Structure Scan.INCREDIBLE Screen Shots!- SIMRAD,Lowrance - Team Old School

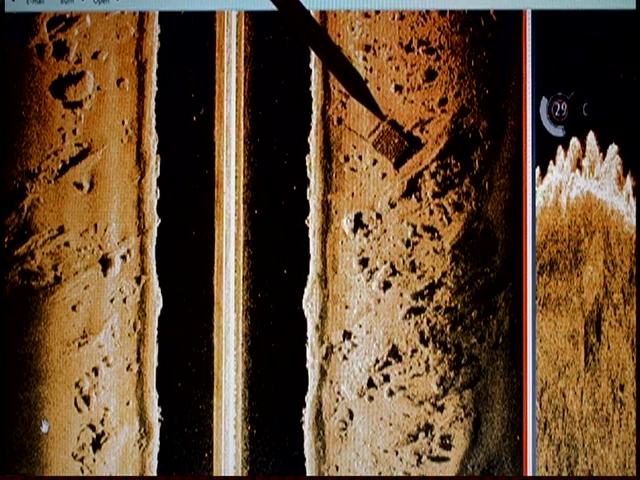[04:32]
But here we couldn't figure out what this was. It looks like it was a sunken dock, but, you know, wood normally does not sink. And this was an old river bed, so it could have been a dock that was anchored there before they flooded the river. And you can go right up here to the scale on top and see, you know, right about how big it was, between 40 and 60 foot, you know,
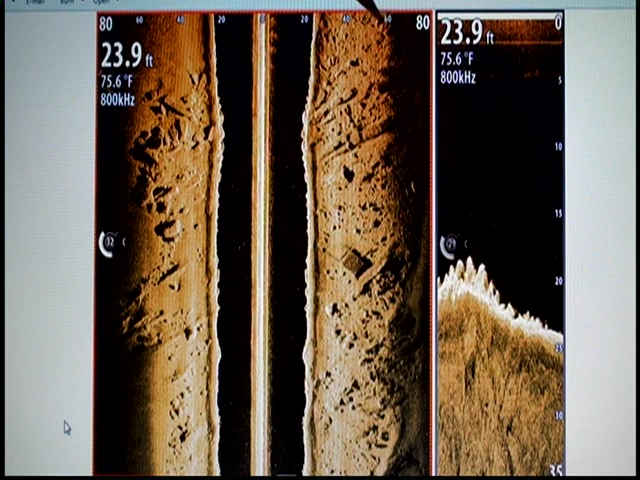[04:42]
On screen: depth 23.9 ft, water 75.6°F
that's to what, 20 foot mark, so you can go down and estimate that that's probably about 10, 10, 12 foot long right there. So that's pretty neat right there. All right, here's another shot here. We're trolling here now, so we're moving a little quicker here. You can see there's this cloud area here looking, is that just a prop wash there as we're trolling.
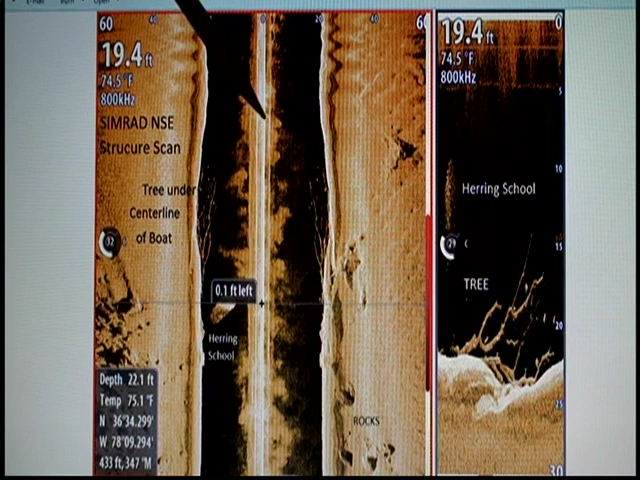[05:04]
And you can easily turn up the clarity and remove that prop wash, but I really like to leave that in there so I can see any little detail. I'd rather be able to see bait than to have a perfectly crystal clear picture. You know, I want to see every little thing, every little herring, so that's what the prop wash is right there. Now we passed over, if you look over here on the down scan, we passed over a perfect dead tree right here. And you can see, you know, in the old days, you know, on your sonar, you'd just see a big clump of stuff on the bottom.
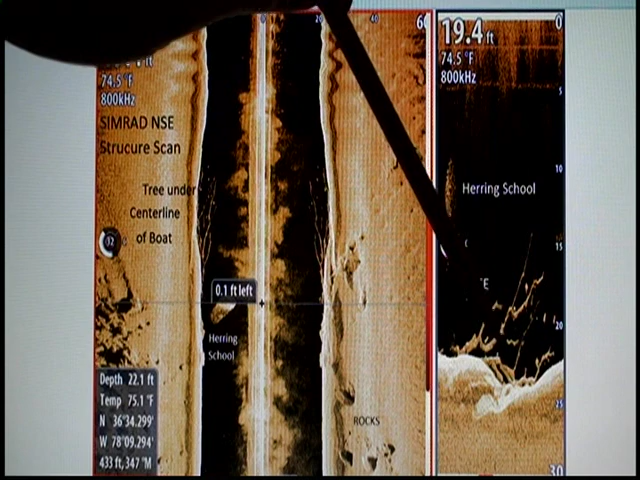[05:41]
Some people would think it was bait or just some kind of bush or something, but we could actually see that it's actually a tree. And you can kind of see here, we're guessing, I mean, it could be some fish holding in there because they're separated from the branches. Right next to it is a school of herring, and I know they're herring because we net herring right in that area, and that's pretty much all we net in that area. So you can see the herring in the tree, and again, we passed directly over that tree, so we have a little bit of it on our right and a little bit over on our left.
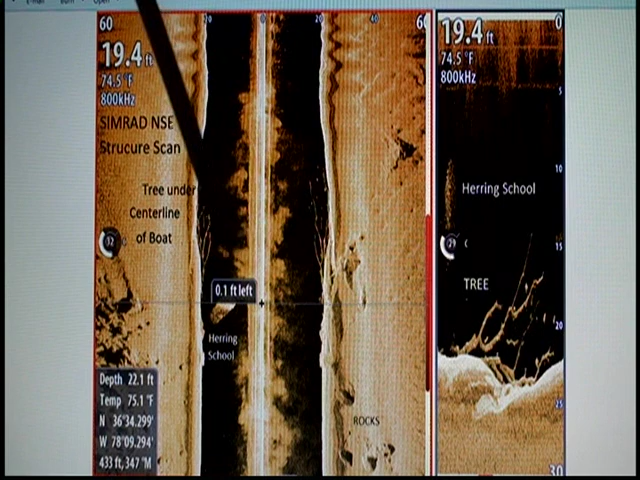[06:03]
Again, there's some rocks here off, you can see their shadows. All right, here's another neat shot here, this is in saltwater, this is in New York Harbor up here in springtime, where we're here, we're covering a hundred foot of water off to our left, hundred off to our right, so that's a 200 foot span of water right there. So we're looking at, you know, more than a football field right here, we're looking at 200 foot, you know,
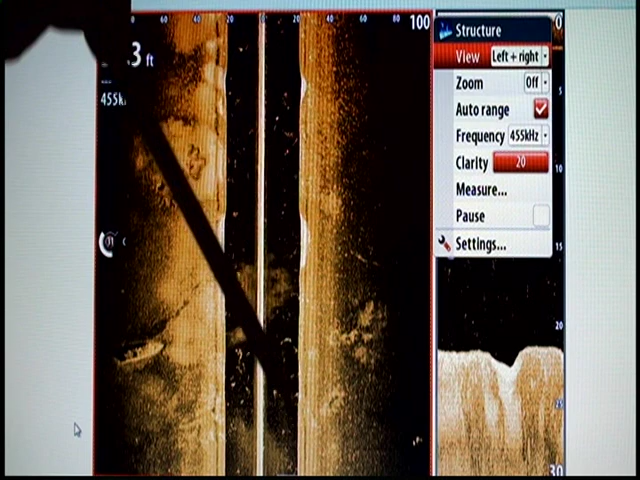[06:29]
by probably 250, you know, close to 275 foot. So if you look here, this is a sunken boat right here, and we can look and we can actually, you know, determine how long it is or guesstimate how long it is by looking up here. We can see between 60 and 80 foot, that's a 20 foot span right there, and that boat is a little bit longer than that,
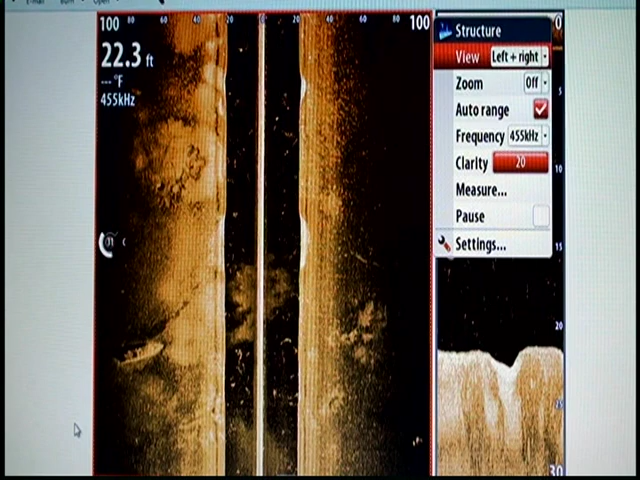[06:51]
On screen: depth 22.3 ft
so we're guessing it's about 25, you know, 24 to 25 foot long right there, that boat, that was pretty neat.
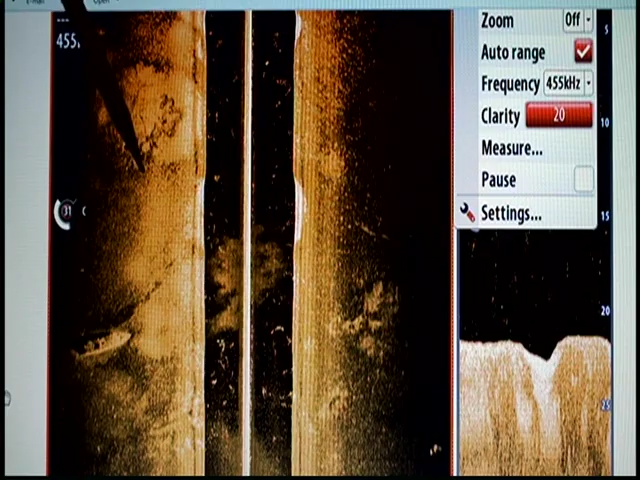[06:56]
Here's another quick cool one, this is a giant school of bunker,
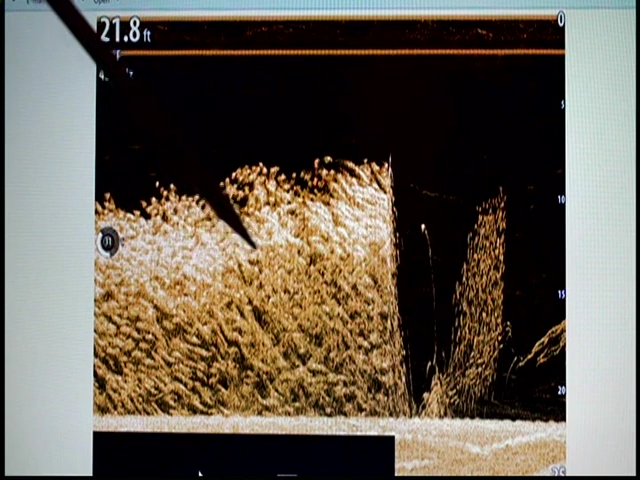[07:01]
On screen: depth 21.8 ft
or menhaden, up again, New York Harbor, and they're passing under the boat,
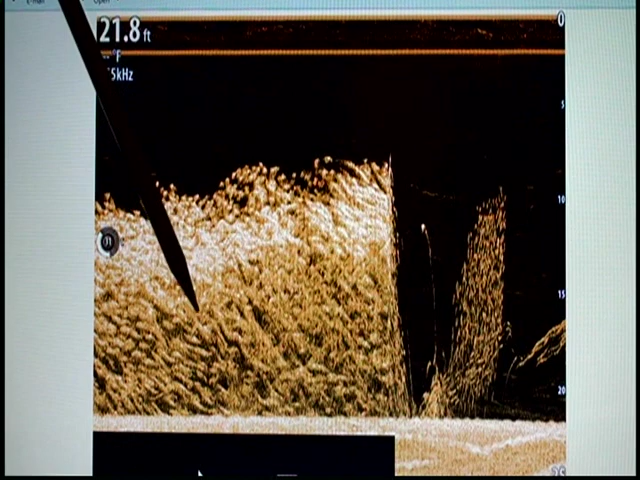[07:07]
On screen: depth 21.8 ft
and I just dropped a snag hook straight down, and you can see how the snag hook went straight down and just scared those fish off as they separated out.
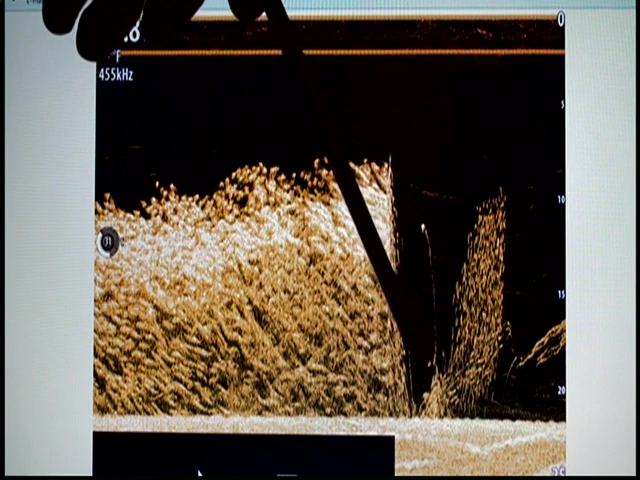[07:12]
This past year in Chesapeake Bay was very tough fishing, the water got, went from too warm to too cold in a very, very quick span, so fishing was very tough. This doesn't look like it's showing much, but this was really showing us a whole lot. What you can see here is individual schools, very small schools of stripers, you can almost count them, 1, 2, 3, 4, 5, 6, 7, 8, 9, 10,
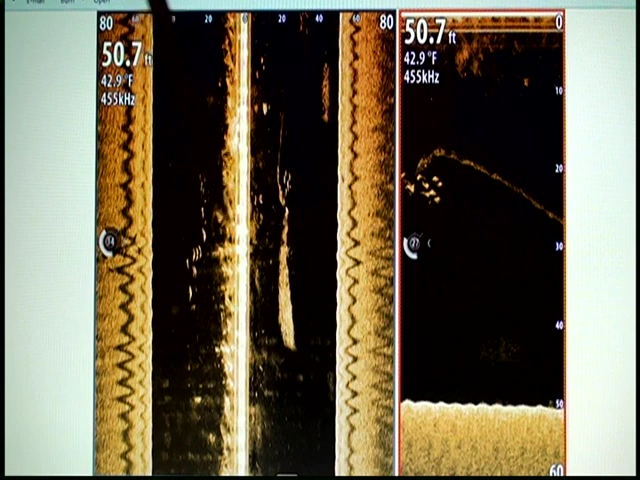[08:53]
On screen: depth 50.7 ft, water 42.9°F
But with this huge area now that we can see, we can mark these fish that are just 20 or 30 foot off to our left that we may not have seen in the past. You can see here these rough squiggly lines right here, just the boat rocking back and forth. It was a little rough out that day, and we were rocking back and forth, so you can see the movement of the boat right there. Alright, this is the same day, this is a little clearer shot because it was a little calmer here. Now this is the side scan here, now we're looking way off here, we have 250 feet off to our right, 250 to our left, it's 500 foot right there, and about 750 right there. So we have 500 by 750 feet of water that we're covering.
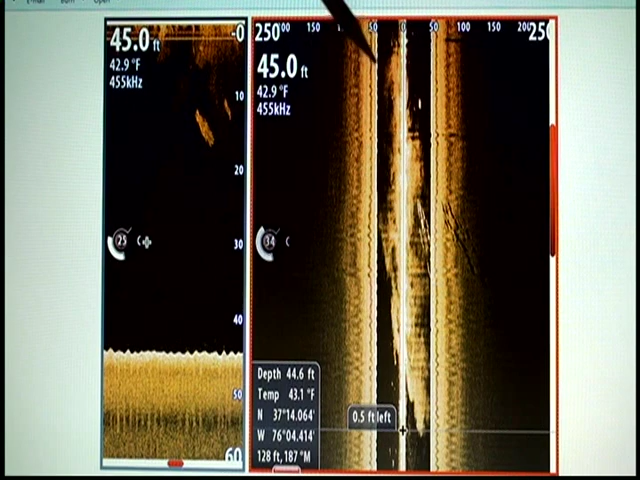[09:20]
You can see this beautiful school of stripers right here. Very detailed as their shadows are actually shown right there on land, we're on land, but we're seeing the ground. We can be able to count about 20 fish in that school, very packed, close, tight together, which tells me they're not feeding. They're looking to feed, but once they are feeding, you'll see the schools are all scattered out. This was fantastic information for the trip we were on. I swear we would have left if we didn't see these fish, and it was very tough fishing,
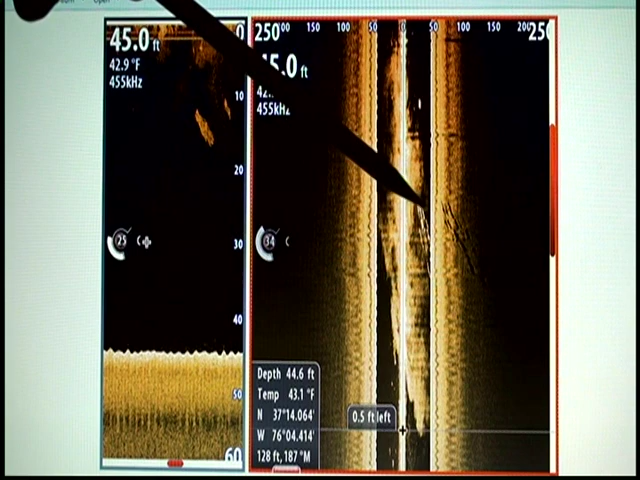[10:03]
and it was a day that we were catching some good fish, and a lot of guys were struggling, a lot of really good fishermen that I know were struggling. I really believe that this was the difference right here, that we were able to see and find these fish. And they may look small to you on here, but compared to 750 foot by 500 foot, these were 20 to 30, 40 pound fish right here.
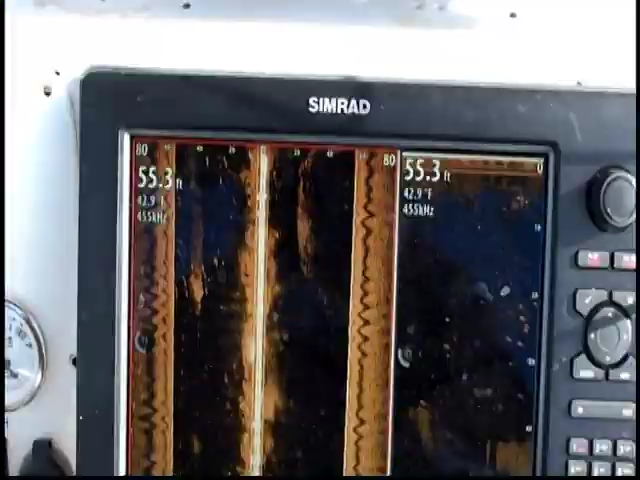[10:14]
On screen: depth 55.3 ft, water 42.9°F
Here's some more with the, using the side view here, you can see the stripers were just marked,
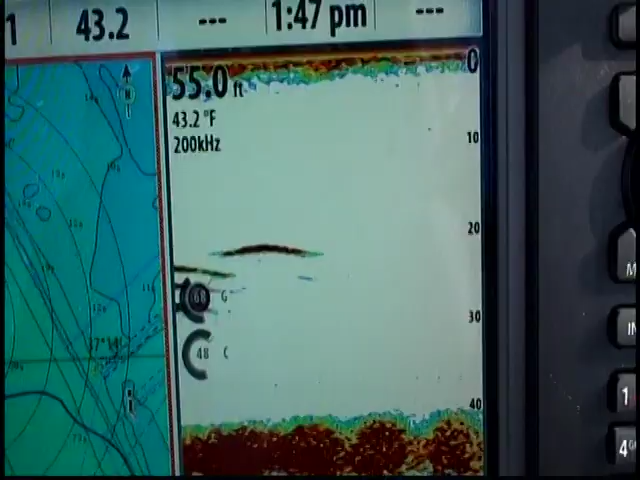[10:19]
On screen: depth 55.0 ft, water 43.2°F
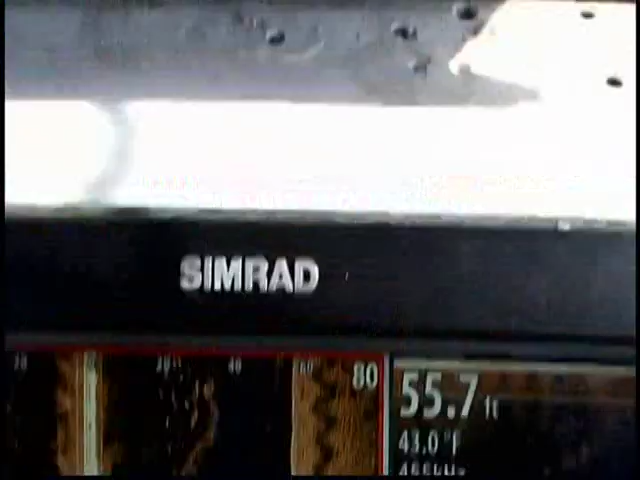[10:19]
and you can see them all over this fish finder here.
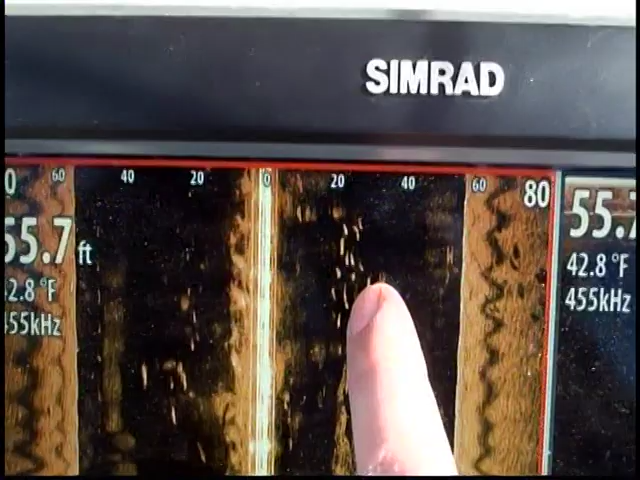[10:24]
On screen: water 42.8°F
That's the individual stripers right there, there's the bait right there, and there's the individual fish.
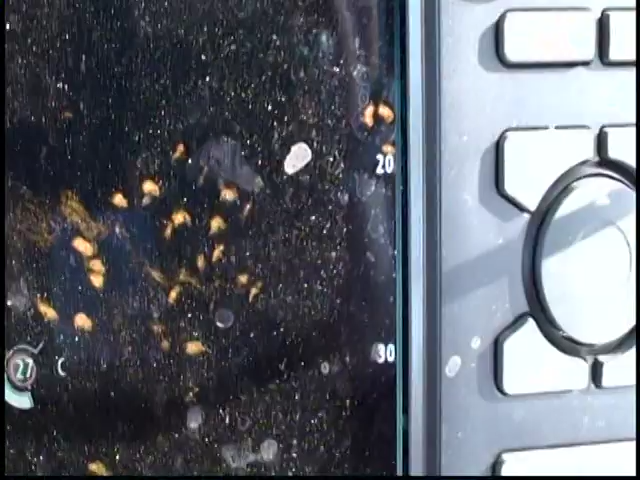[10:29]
You can see them right there going by. There's the bait underneath it.
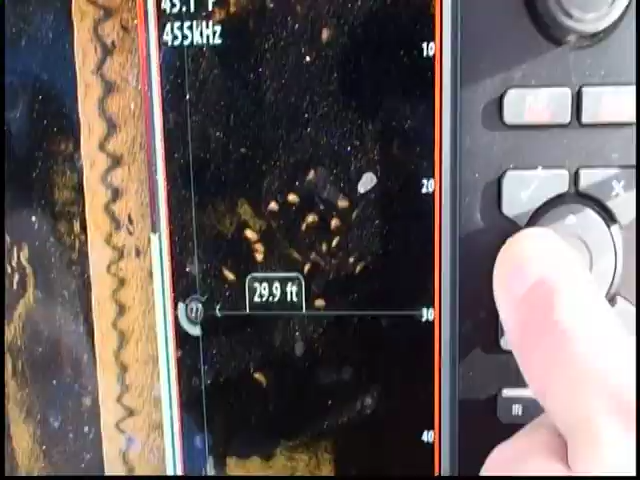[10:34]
A bit here, you can see right there is the fish and the bait. That is incredible, you can see those individual fish.